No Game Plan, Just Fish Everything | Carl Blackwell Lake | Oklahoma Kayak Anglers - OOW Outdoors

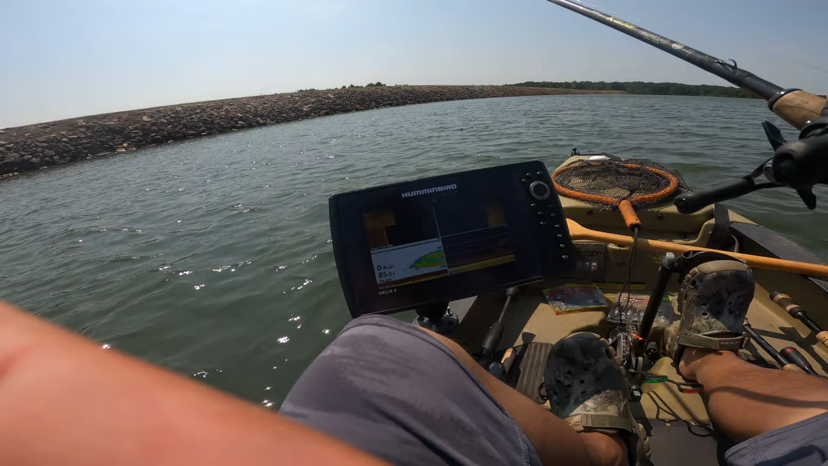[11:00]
My goodness, look at this. This is a giant school of hybrids. If you're looking for hybrids, that's what you're looking for. It's unmistakable. Look at it. Both sides, man. Both sides. It's just stacked. That's what you're looking for when you're looking for hybrids. Hybrids or bait. I mean, it can just be big bait, too. That's what you want.